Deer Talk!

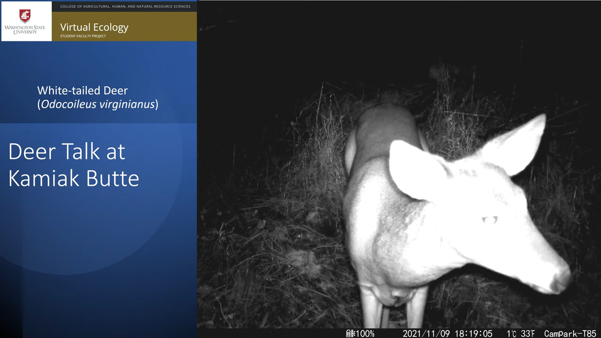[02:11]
the bucks from battling fiercely for the honor of being the female's mate. The guys will fight about it, but the ladies decide when their time is right.
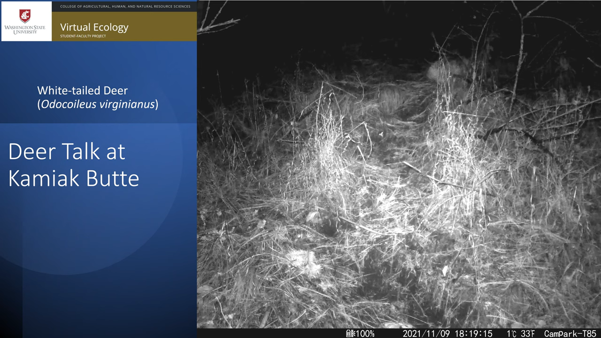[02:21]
We join this white-tailed buck deer walking in the early morning of 10 November. He is moving with stealthy purpose. His nose is down, and his great nighttime vision seeks doe companionship. It is the time of the rut, Kamiak Butte. That means this is the breeding season. If the reason for the season is not with you, then move along. About a week later, a different buck walks on the same trail.
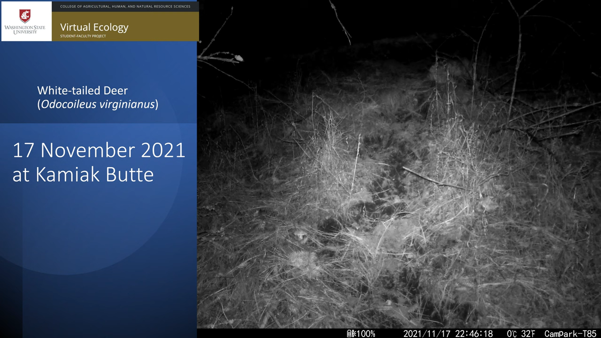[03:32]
Not only once, but twice. He is on the move and hoping there is a doe listening for a party call. This is the buck grunt we can best verify only when we hear it. Try to remember this buck's antlers. He is different from the buck we saw a moment ago, and he is different from the next one too.
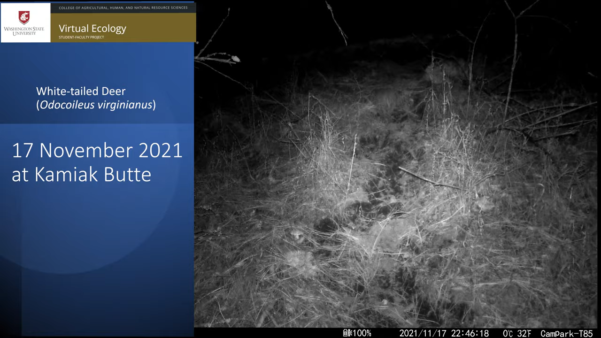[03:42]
This is about two weeks later and only about 100 feet to the east. We are watching a doe in estrus.
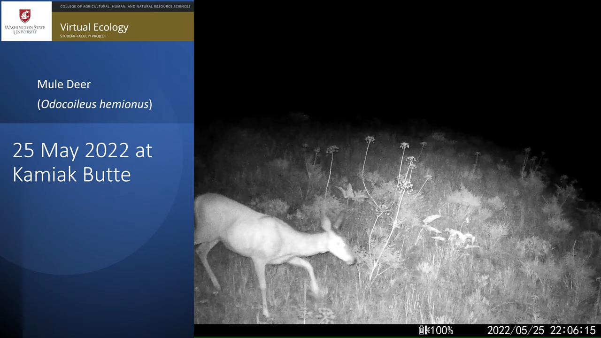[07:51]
I have spent some time on vocalizations, but let us shift over to talk about sight. You have heard me talking about near-infrared light used by these cameras, but some wildlife can see in this realm as well. It looks like the ground is illuminated by this camera, but that is only illuminated in the infrared spectrum.
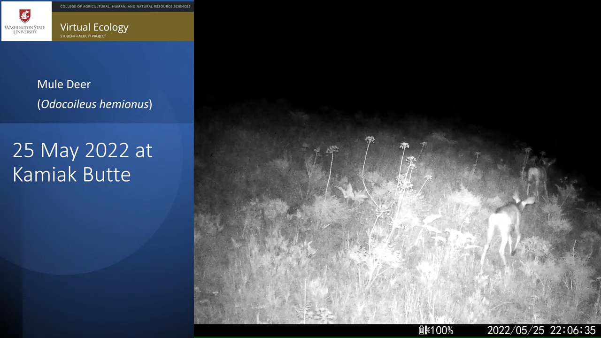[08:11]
Consider what deer can see. Deer eyes have only two cones. These are the photoreceptors that sees color as we describe it. Humans have red, green, and blue cones. That is our primary color discussions we all had while we were still young. This defines what we can see, and therefore we think that is important. Well, deer have only green and blue cones, they are dichromatic, so deer are essentially red-green colorblind.